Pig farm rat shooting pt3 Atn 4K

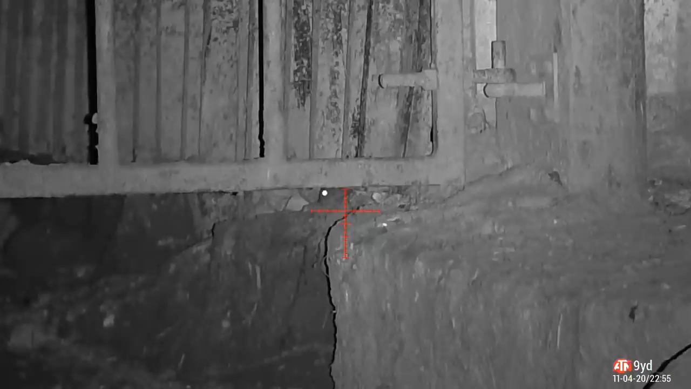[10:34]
Very difficult shot. Oh. Cracking shot.
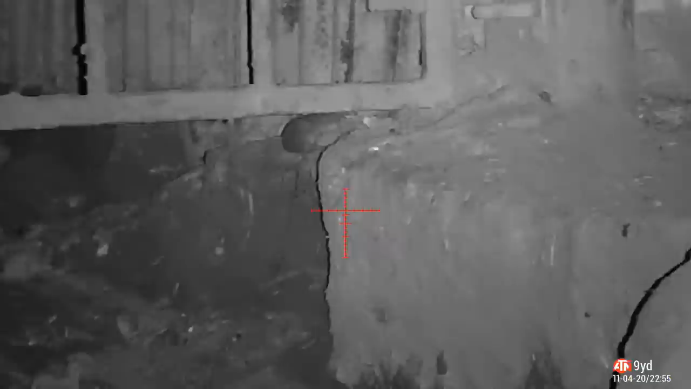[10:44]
Oh, great shot.
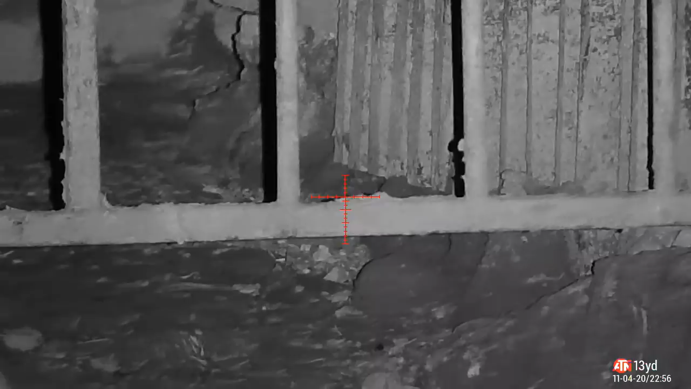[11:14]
Another up close and personal shot, like I said, as requested, some people wanting it.
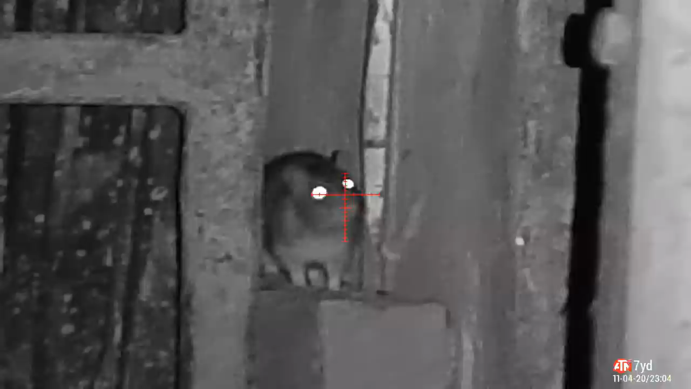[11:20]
So there you go, straight down, little twitch. You can see in the slow motion, only 7 yards. Look at the amount of hold under I need to give it compared to where the pellet hits. Give about 3 mil that old under, I think it was.
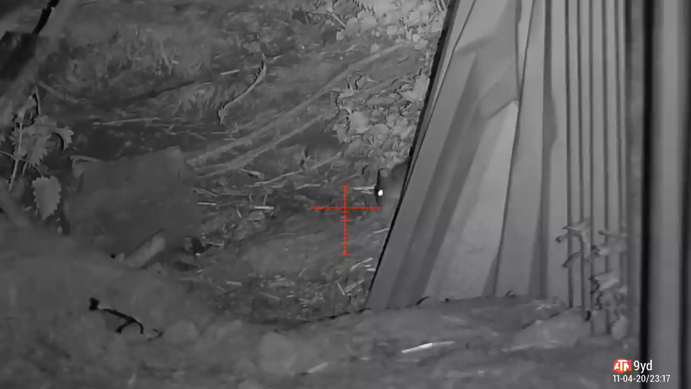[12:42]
Right, these next two shots, look, that it looks like the crosshair is nowhere near
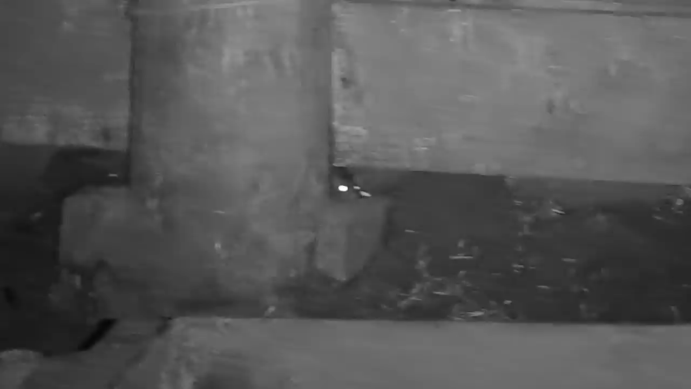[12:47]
near the rat, but that's how much hold under I had to give it.
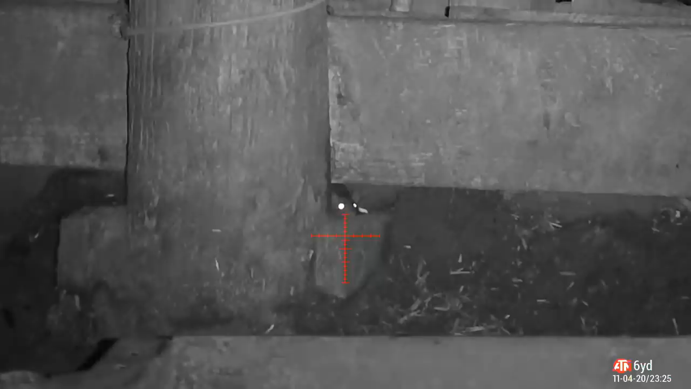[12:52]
And there you go, straight on it again. The ATN smart reticle showing me exactly where to aim.
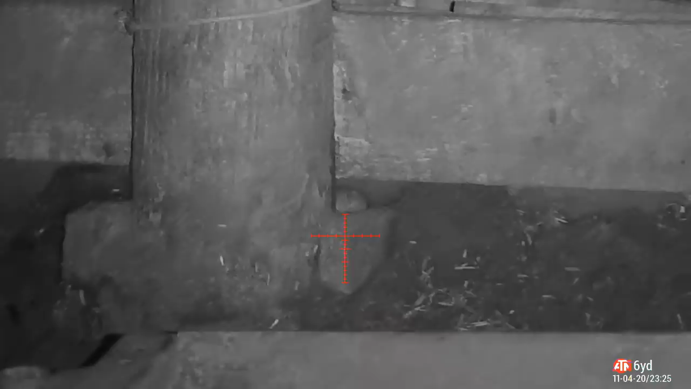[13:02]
So if you can imagine now, there's a green dot at the top of that reticle now,
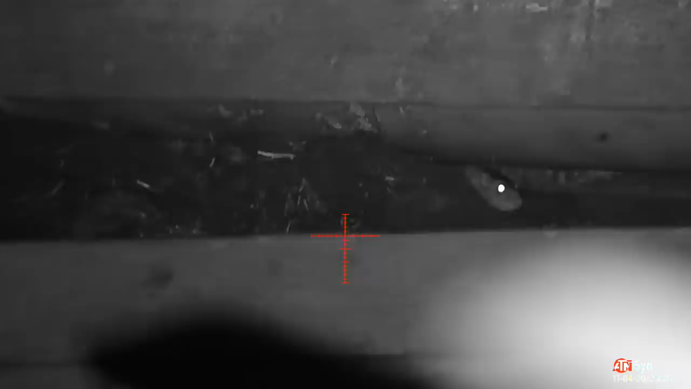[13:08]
which is telling me put the green dot on the target, not the center of the reticle. Again here, there you go, straight down. I think I'll show it in slow motion now and see. Just shows what that ATM reticle can do. So I'm glad I got those shots in. Like I said, only 6 yards away they were.
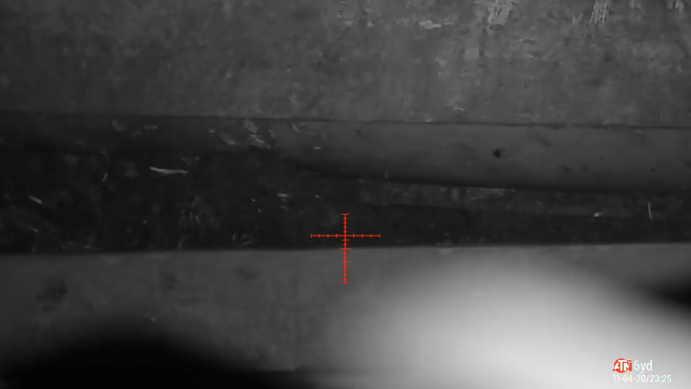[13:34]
Yeah, 43 rats altogether in this night.